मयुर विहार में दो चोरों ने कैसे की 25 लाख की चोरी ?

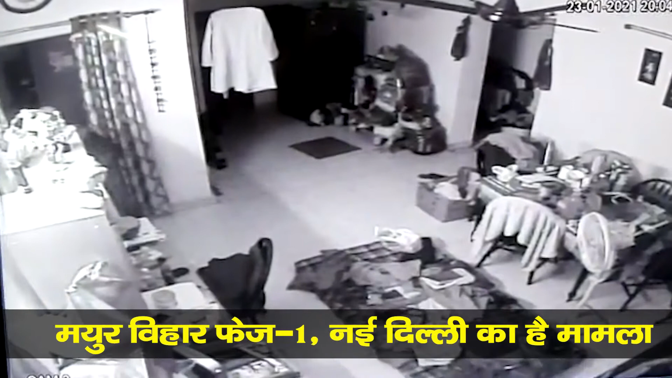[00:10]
नहीं चाबी ढाई जेब में रख ली चाबी देख दराज सारी खोल रखी पहले बैग भरे हुए रिमोट ले लिया टीवी के